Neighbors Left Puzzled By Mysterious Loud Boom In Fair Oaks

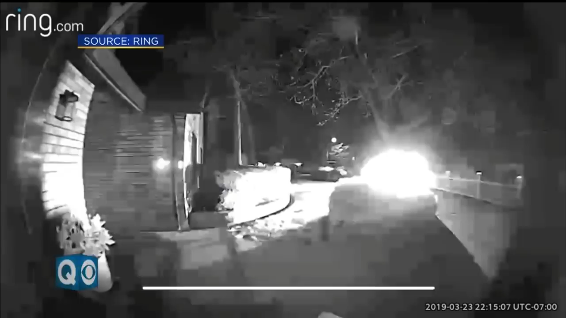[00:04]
THAT'S THE SOUND. HAVE YOU HEARD IT?
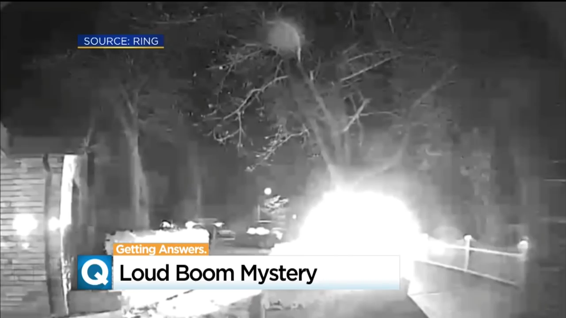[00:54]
IT RATTLES THE WINDOWS. IT'S ALMOST LIKE A FIREWORK GOING OFF IN MY BACKYARD.